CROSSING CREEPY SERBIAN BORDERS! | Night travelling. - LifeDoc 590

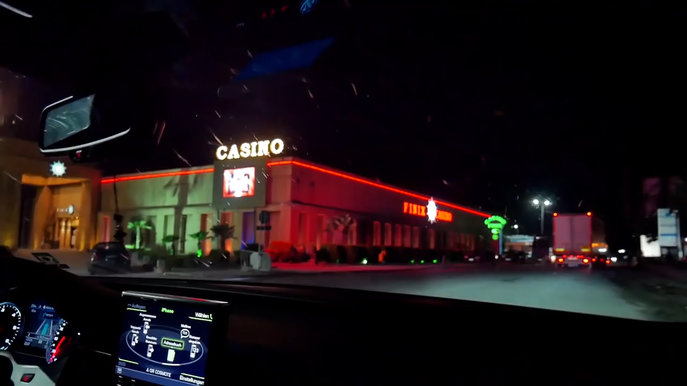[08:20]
Welcome to Bulgaria. And Mikhail Coffee. Mikhail. Στη Βουλγαρία, δεν ήξερα. I'm being a little bit careful though with the camera at the border always, so.
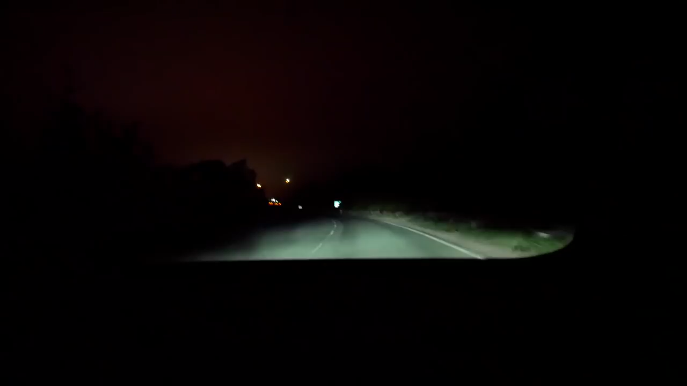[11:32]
And we're literally like a couple of hundred of meters right now from the borders away. It looks a little bit freaky, in all honesty.
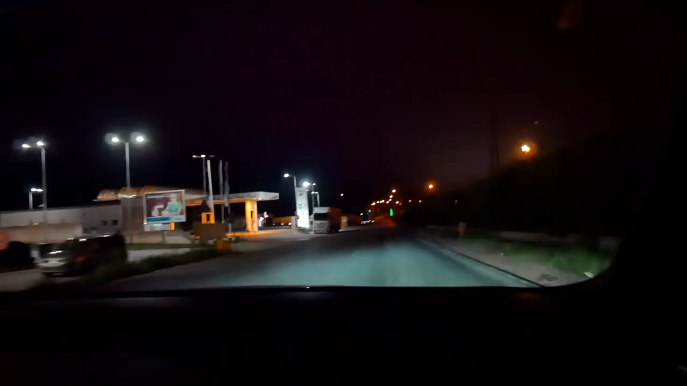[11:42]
There's police like everywhere, keeping an eye out, trying to catch you if you drive too fast, for example, and a lot of trucks. Checkpoint Kalotina.